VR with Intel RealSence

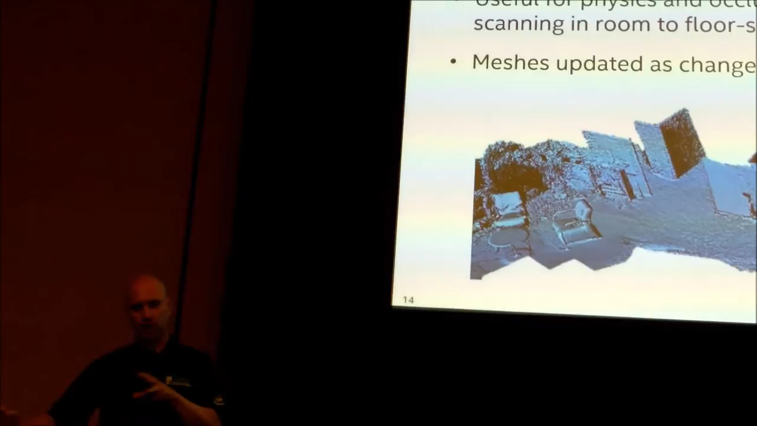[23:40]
And the interesting thing about the Intel approach is we, we can also update things as, as changes occur. So if I get content from some other source, I can't update that.
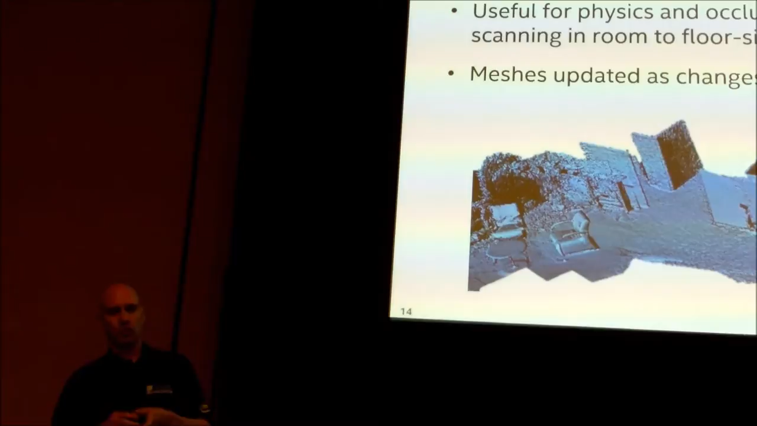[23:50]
But if it's my own content, then I can, as I move around through my space, I can,
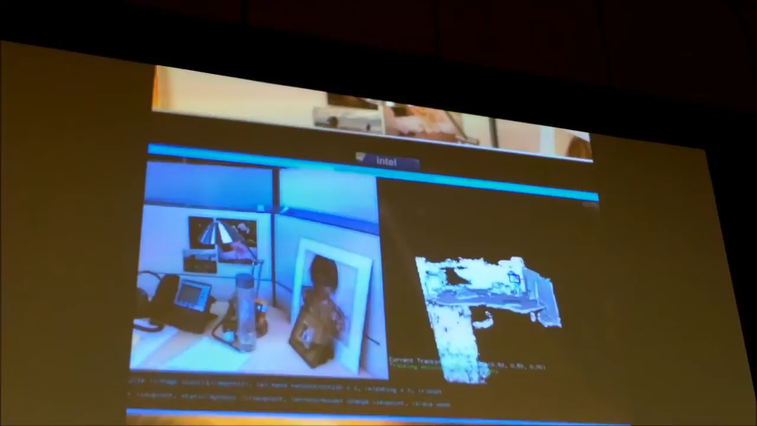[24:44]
And as we get to some level here in the video, he's going to texture it with the color contents that we're seeing in that scene.